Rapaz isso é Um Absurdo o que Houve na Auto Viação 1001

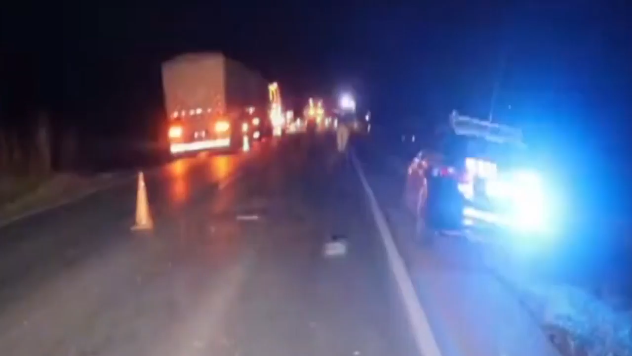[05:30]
Nossa, destruiu o carro totalmente, hein? Meu Deus do céu, o que a gente fez? Jesus!